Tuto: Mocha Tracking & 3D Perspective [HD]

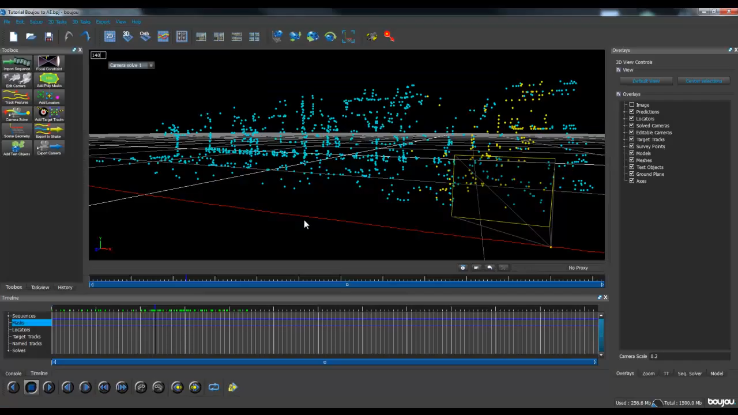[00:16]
In the first video, using the software called Boujou, we've been able to recreate into a virtual 3D